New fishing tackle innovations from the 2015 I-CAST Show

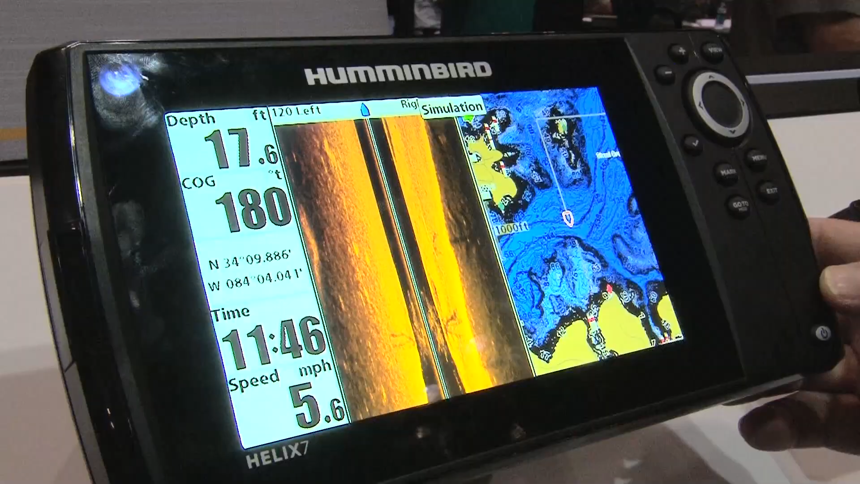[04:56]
On screen: depth 17.6 ft, speed 5.6 mph
It's got a 7-inch diagonal screen, and it's wide enough to give you two technologies at one time.
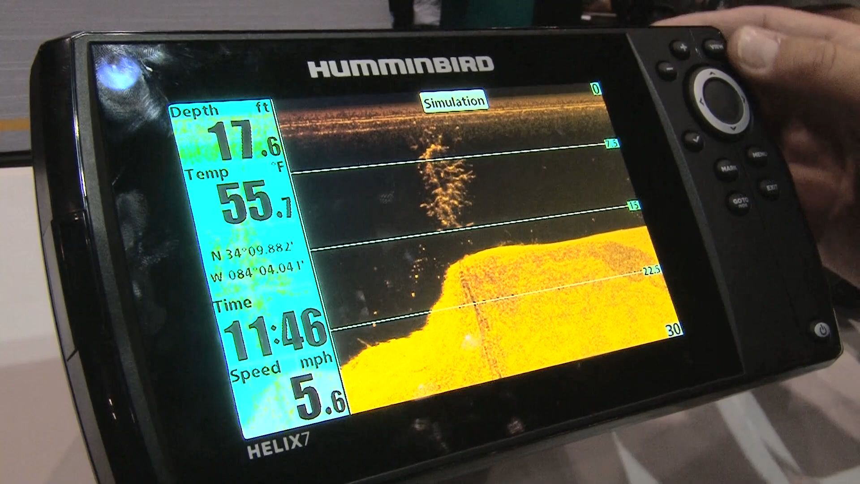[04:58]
On screen: depth 17.6 ft, water 55.7°F, speed 5.6 mph
In this case, it's got side imaging, it's got Lake Master maps.
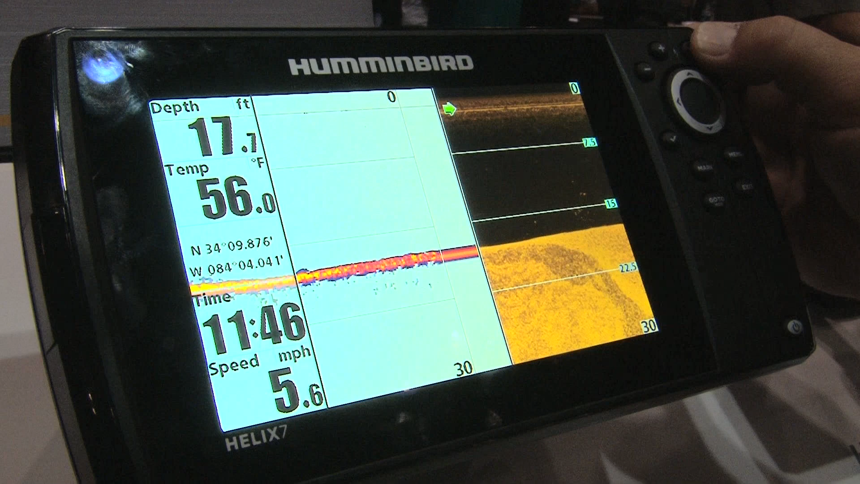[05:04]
On screen: water 56.0°F, speed 5.6 mph
It also runs 2D sonar, down imaging, but the best part is all those technologies fit your fishing, but this will also fit your budget.